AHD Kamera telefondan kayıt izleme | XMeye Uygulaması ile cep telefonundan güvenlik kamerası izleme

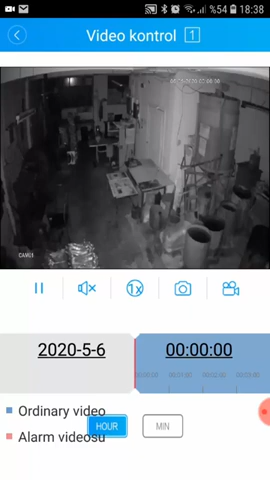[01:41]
seçeneği onun yanındaki sembolü de söyleyelim o da hareket sağ sol yukarı aşağı